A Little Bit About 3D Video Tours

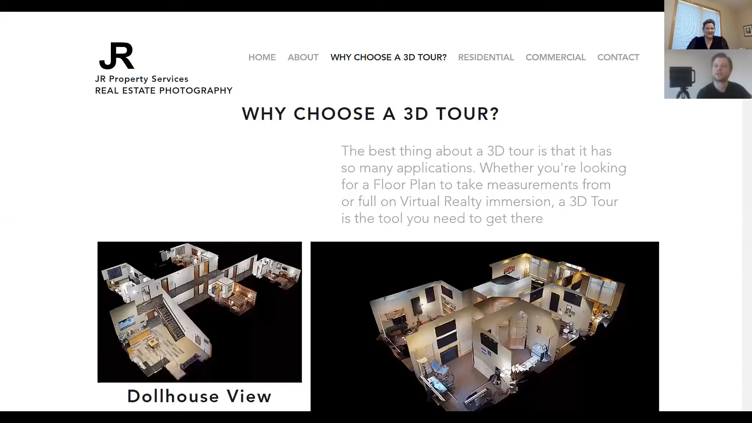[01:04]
So part of the reason that we do a 3D tour is like I said, so we can visit a space and view it without actually being there. And in taking these pictures, you can view it a couple of different ways.
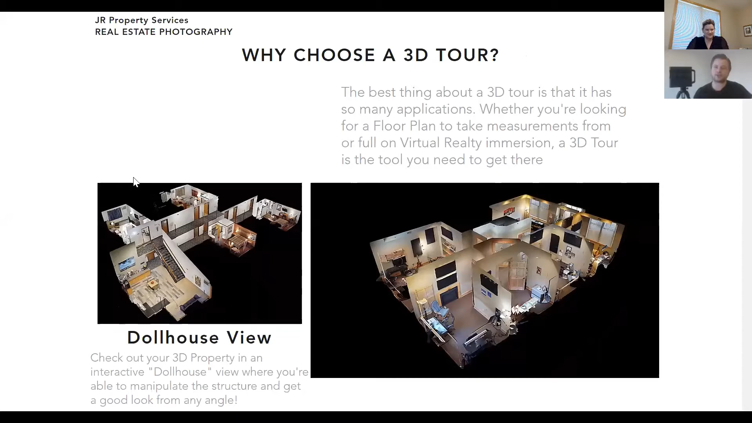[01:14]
One of the features that we get when we take all these pictures is, the first one is called a dollhouse view. Now if you've ever looked at a dollhouse, kind of your grandmother had one or you had one or whoever had one. You get to see all the rooms kind of individually at the same time.
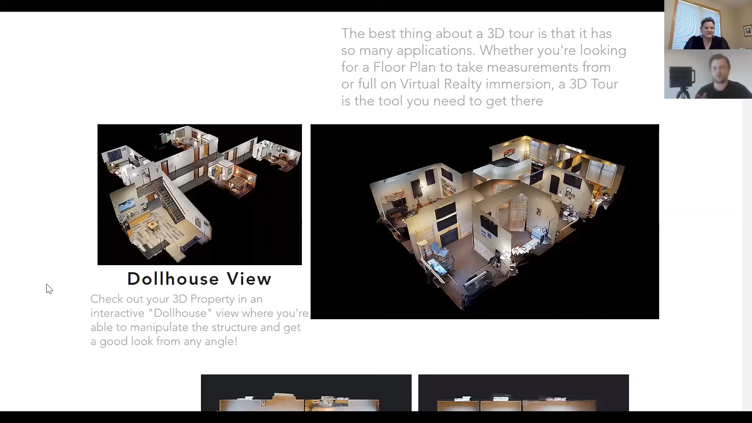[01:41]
So you can zoom into a room, you can zoom out and spin it around. It's just a cool way of looking at the property, you know, kind of from not quite a bird's eye view, but taking a step back and looking at it that way.
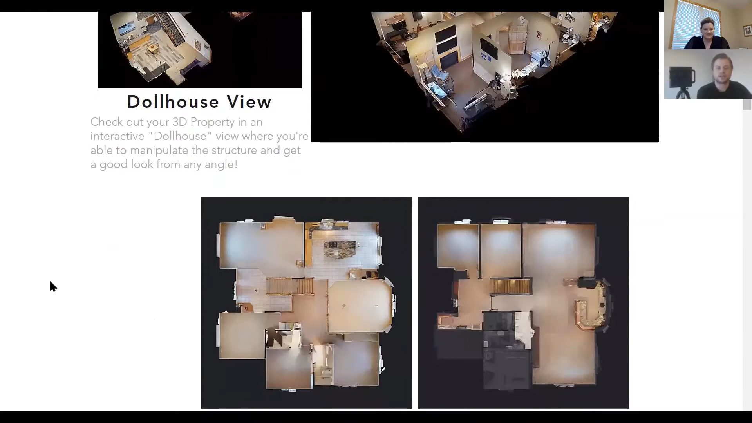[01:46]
The next thing you get after you take these pictures with a 3D tour is you're able to look at it in a floor plan view. So if you've ever seen architectural floor plans, it looks similar to that. It doesn't have quite all of the, you know, the articulated which doors open which ways, but you are able to look at it. This is an example of a four-story or three-story house with a basement that I did a while ago. And you've got kind of the first floor, the second floor, you know, the main level and then the basement down here.
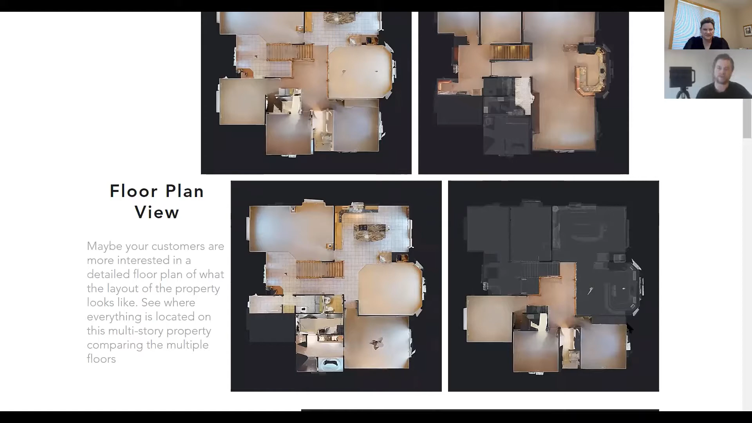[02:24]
Not only are you able to look at them individually, but then down in the basement you can see the actual outline of the property, you know, above it. That's cool. So one of the other cool things that this camera does is it's able to measure space along with just taking pictures. So anybody that clicks onto the 3D tour, if you've ever wondered how big the garage is, how big the master bedroom is, you're actually able to say, look at one of the floor plans like this and take a measurement. Here's the garage over here. I know that just by clicking on here, the garage is 23 feet by 23 feet.
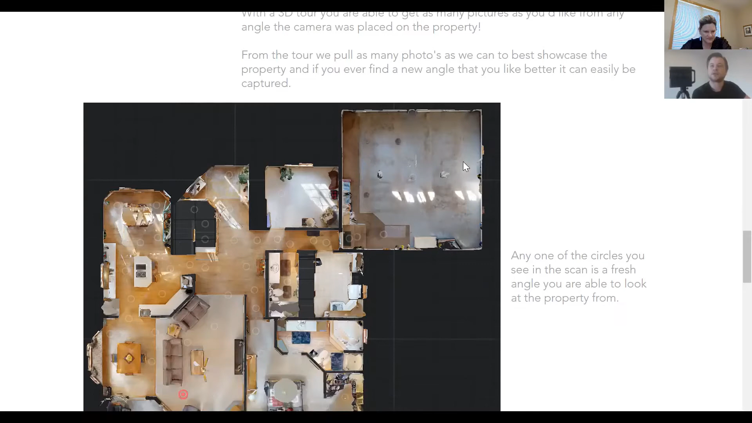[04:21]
So I have this. This here is the space that we kind of looked at for a second. Here's the garage here again. Here's that wall. And if you look kind of close, you can see little individual circles. There's a big red dot right there.
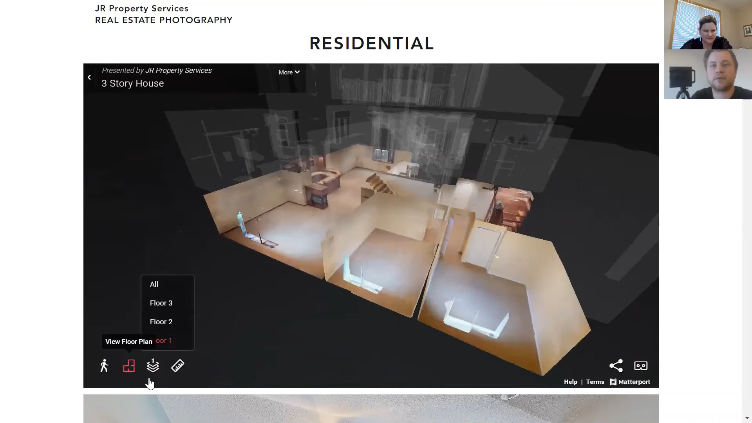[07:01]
floor plan. I want to get the measurements for this space right here. Okay. So I'm going to click over here to measurement mode. Like I said, anybody can do this.
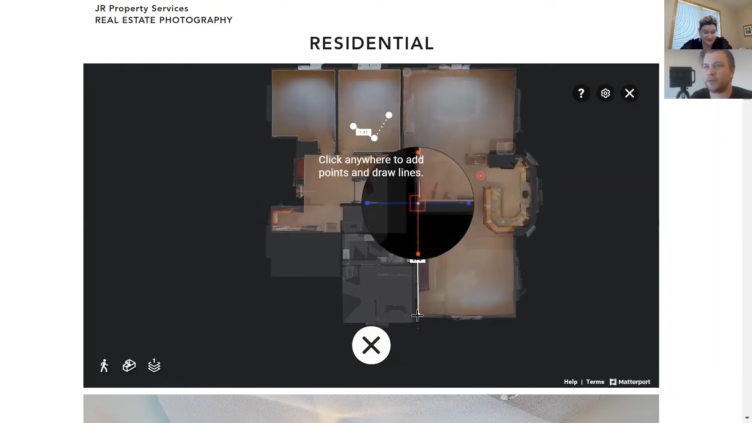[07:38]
So then say I want to measure this wall, 19 and three inches,
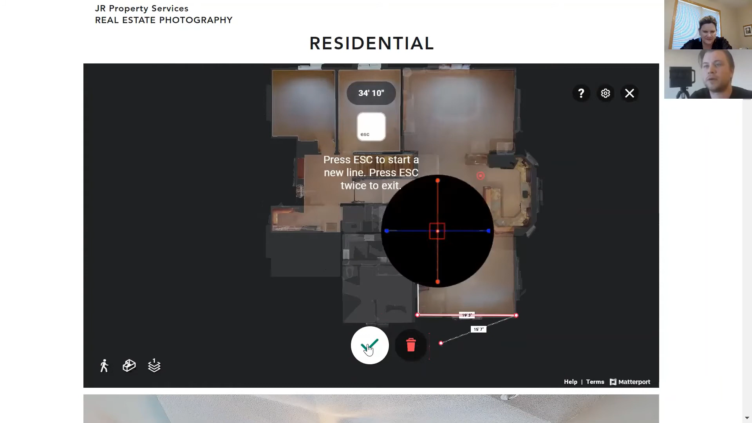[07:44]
you know. Great. That is so, so cool. Really cool. Love it.
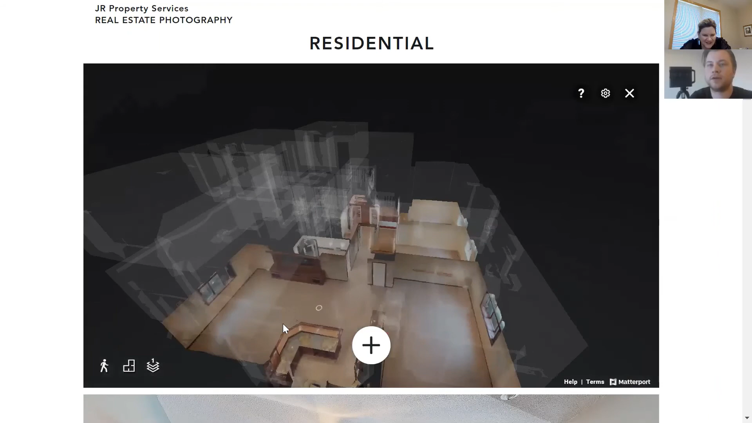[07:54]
So then from there, I talked about these pictures. Here was a, here was one of the properties I did a little while ago.